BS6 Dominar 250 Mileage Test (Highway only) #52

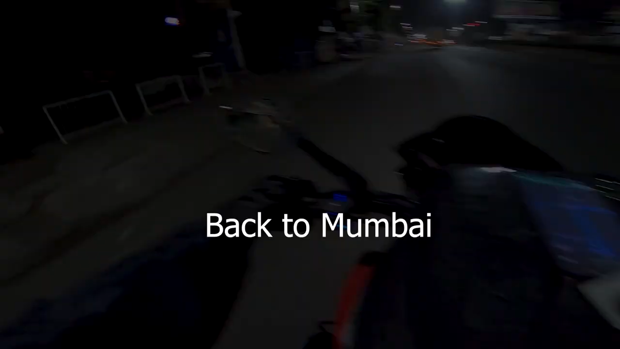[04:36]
राइट सो अब हम लोग निकल गए हैं वापस घर की ओर।
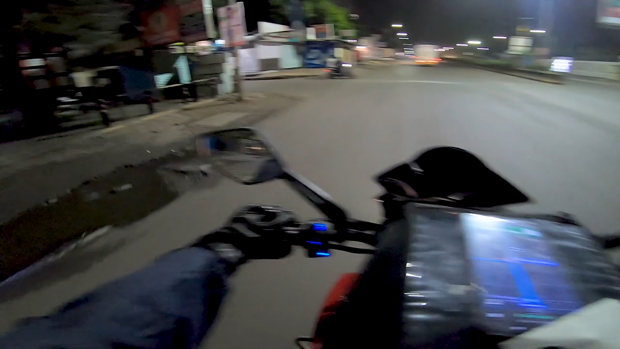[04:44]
मुंबई टू पुणे हो चुका था, अब पुणे टू मुंबई कर रहे हैं वापस। रात के बज रहे हैं 1:30।
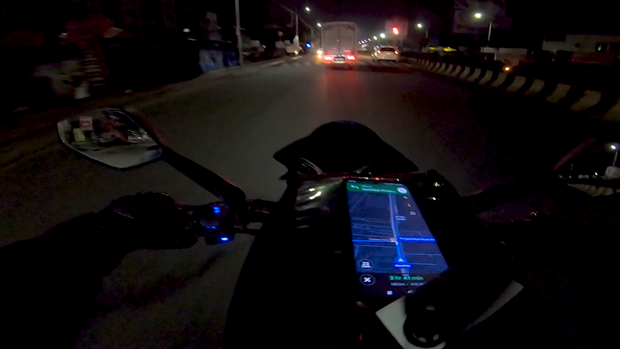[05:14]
अभी तक 159 किलोमीटर्स हो चुका है इसके हिसाब से। फिर से थोड़ा बहुत मोंटाज दिखा देता हूँ आपको।
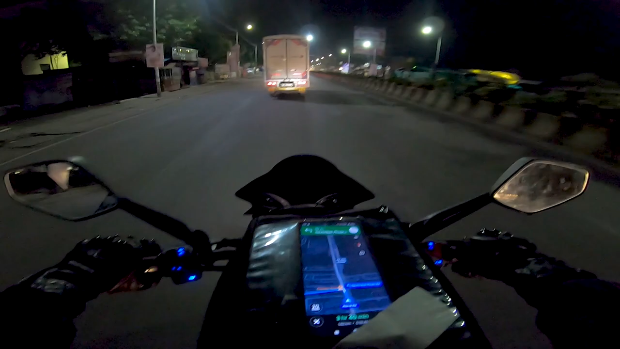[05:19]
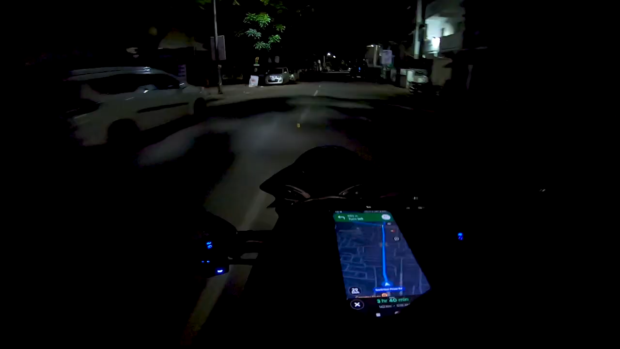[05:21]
यहाँ पे थोड़ा सिटी है, यही अगर मैं सुबह निकलता तो यहाँ पे आपको पूरा मतलब लोग दिखेंगे जाते हुए,
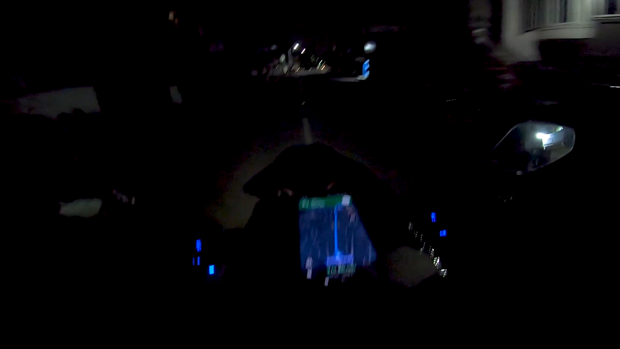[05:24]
कंजेशन रहता है यहाँ पे, क्योंकि मैं पिछली बार आया था यहाँ पे एक बार, और अभी आप देख सकते हो पूरा खाली है।
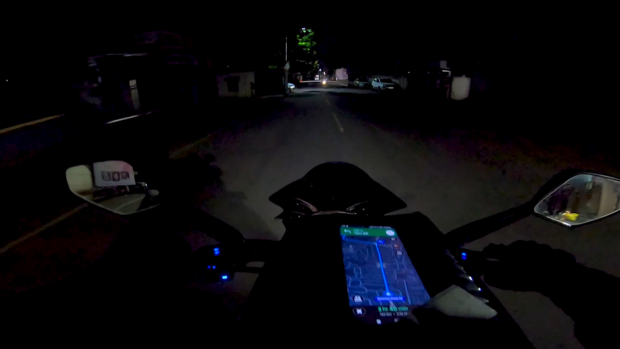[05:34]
सो पूरा खाली है तो क्या बेवकूफ़ आदमी है यार। यार एक बात माननी पड़ेगी यार, डोमिनोर साउंड्स ब्लडी अमेजिंग यार, ब्लडी अमेजिंग।
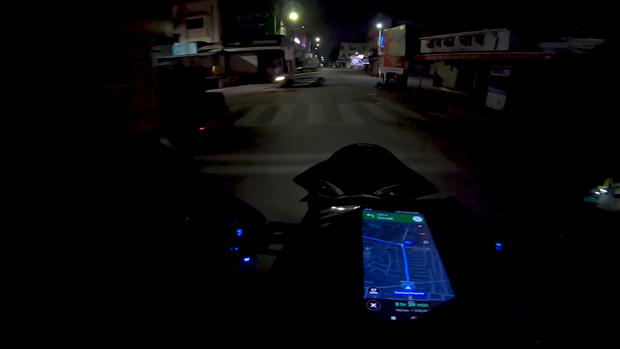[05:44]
अभी आपको शायद स्पीडोमीटर पे स्पीड नहीं दिखेगा, बट फिर भी मैं कोशिश करूँगा कि 70-80 ही चलाऊँ आराम से, बिकॉज यार आराम से आए थे तो आराम से ही जाते हैं ना, राइट। लेट्स सी, फ्यूल टैंक पे भी अब मेरा ध्यान ज़्यादा रहेगा नहीं।
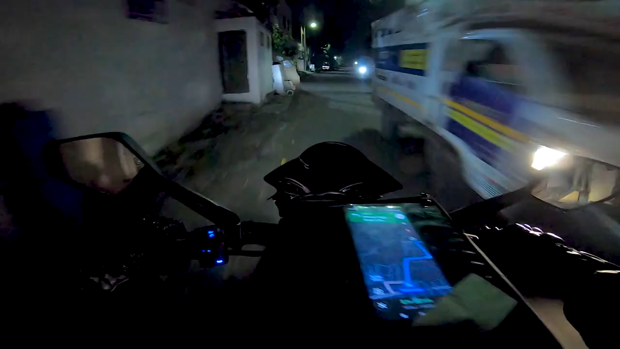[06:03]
कैन यू बिलीव दिस कि रात के बज रहे हैं 2 और फिर भी इतनी अच्छी अच्छी लाइटिंग लगी हुई है,